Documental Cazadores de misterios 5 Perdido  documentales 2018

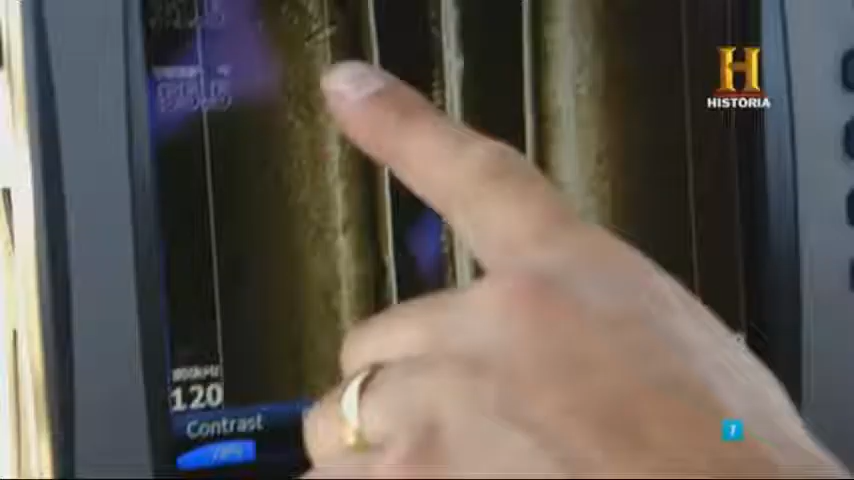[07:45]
¿Ves lo que tenemos aquí? Ahí abajo hay algo.
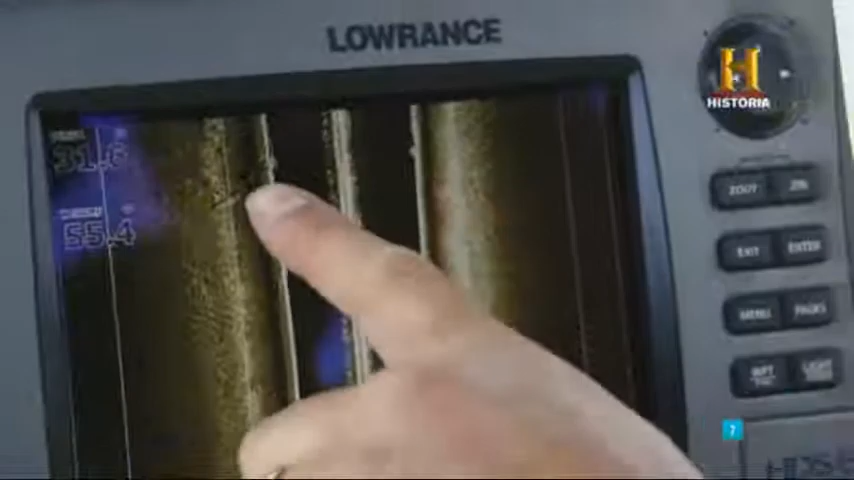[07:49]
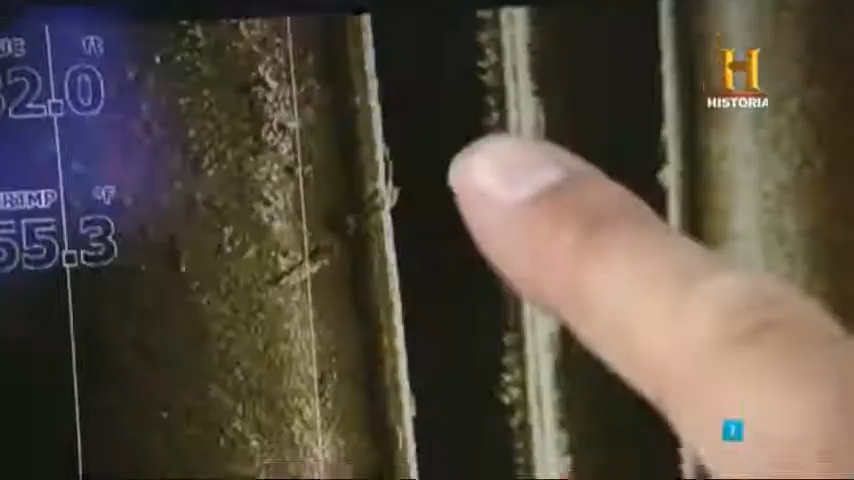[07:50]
Se nota que es algo muy grande. ¿Lo ves? Sí.